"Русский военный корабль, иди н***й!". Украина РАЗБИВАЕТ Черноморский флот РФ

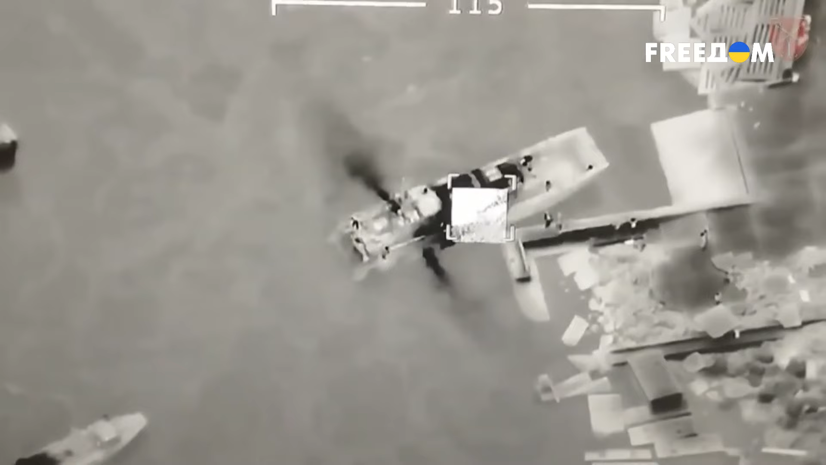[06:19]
25 россиян будут быстро уничтожены 28-й отдельной механизированной бригадой вместе с катером. Затока – это Днестровский лиман. Там есть короткая дорога на Румынию.